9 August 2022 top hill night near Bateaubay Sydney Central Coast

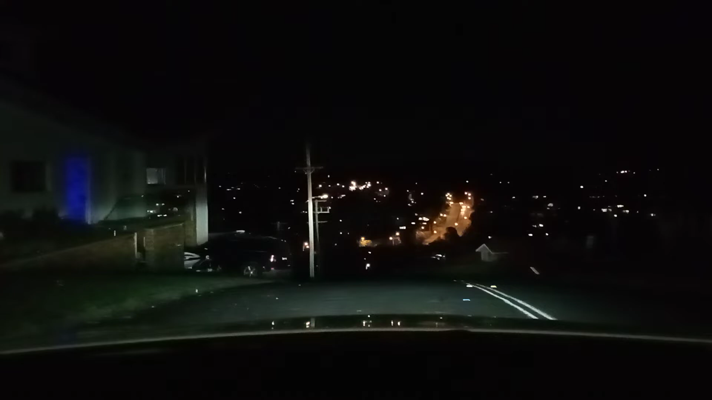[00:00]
hi guys look where I am I'm in the high place can you see that light light over there I had to go down there I'm onto the top of the hill now as you can see the lights there okay so we are here
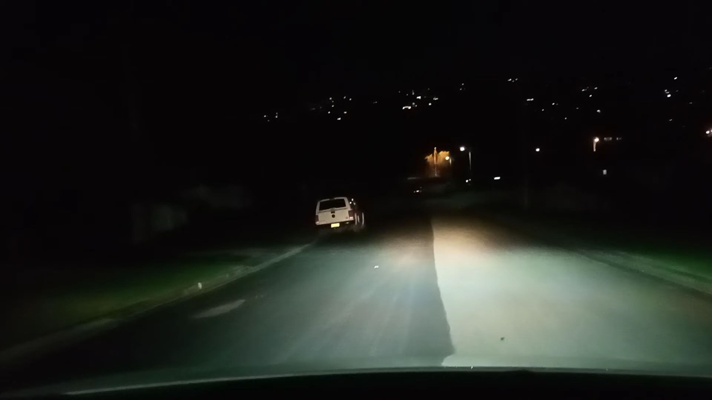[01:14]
good way let's take the next left onto brain drive left I'm going left after this
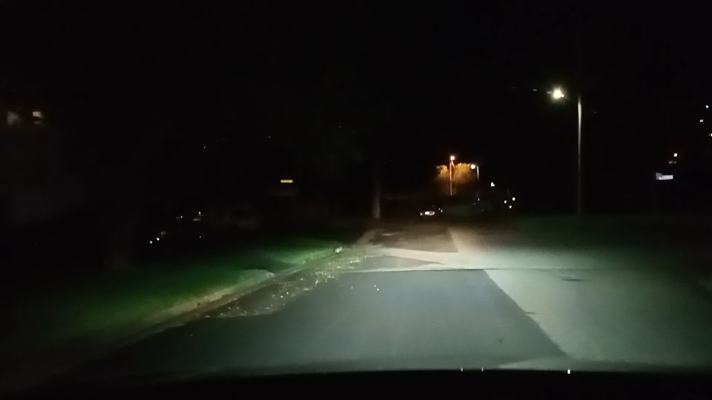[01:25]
see that guys oh my goodness all right I'll see you again later I'm down here